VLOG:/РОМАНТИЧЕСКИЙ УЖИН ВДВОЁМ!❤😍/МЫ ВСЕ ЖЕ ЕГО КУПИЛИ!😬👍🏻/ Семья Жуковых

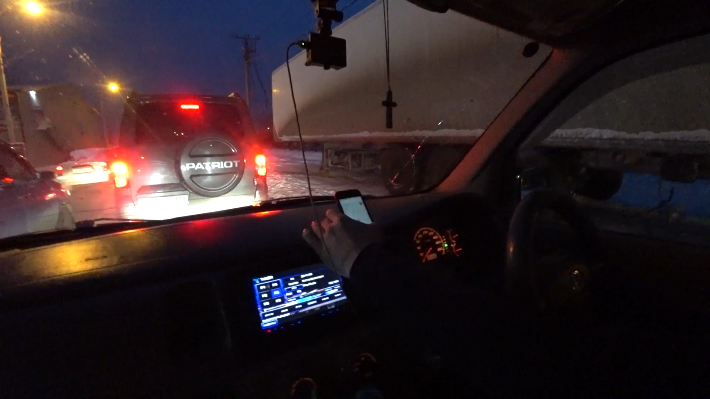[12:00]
Вообще, практически стоим. Помаленечку двигаемся. Не знаю, сколько будем ехать. Там еще далеко, да? До перекрестка хотя бы. Там еще и неизвестно. Вот так чуть-чуть отъедем, стоим. Потом ждем. Ждем. Чего там ждем? Вот это главное, полоса едет, а мы нет. Почему так? А, Саша? Потому что эта полоса прямо уходит нам направо. Всем направо сегодня?